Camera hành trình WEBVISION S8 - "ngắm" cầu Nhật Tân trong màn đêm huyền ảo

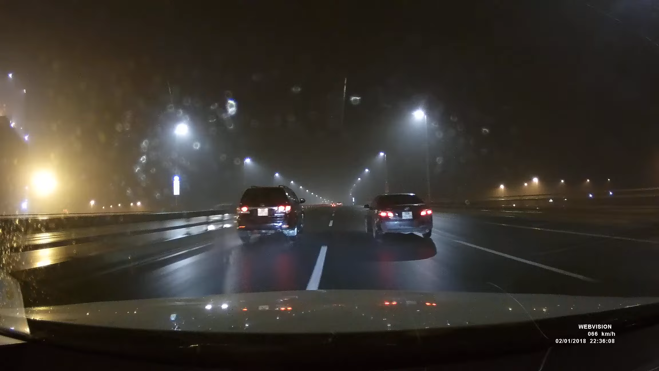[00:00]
Chú ý, xe đang lấn làng đường. Lưu ý, bạn đang đi quá tốc độ cho phép. Lưu ý, bạn đang đi quá tốc độ cho phép.
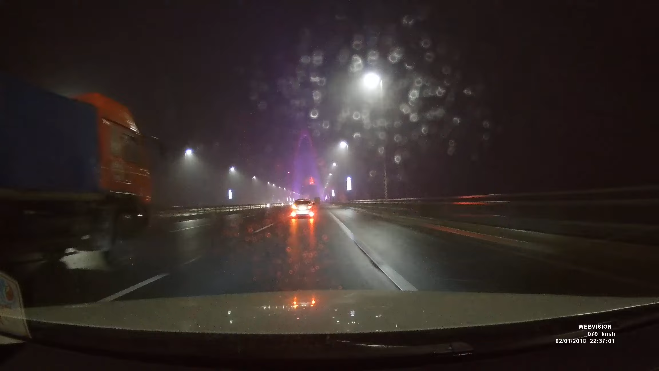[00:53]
Chú ý, xe đang lấn làng đường.
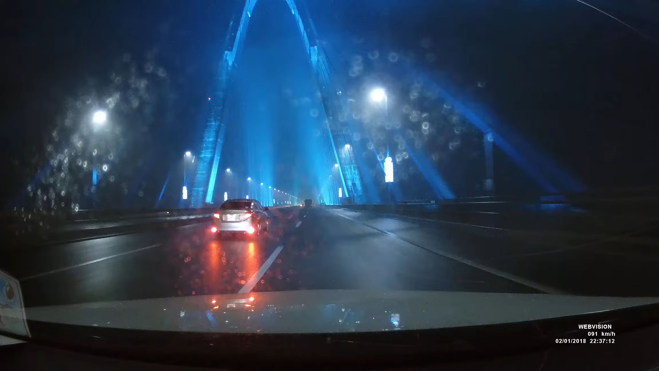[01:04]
Lưu ý, bạn đang đi quá tốc độ cho phép. Chú ý, xe đang lấn làng đường. Lưu ý, bạn đang đi quá tốc độ cho phép.
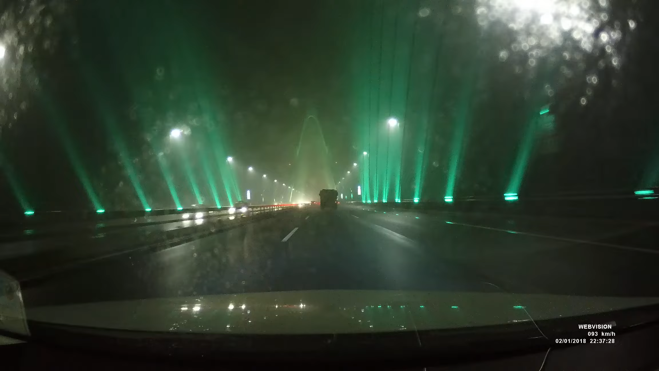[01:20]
Lưu ý, xe đang lấn làng đường.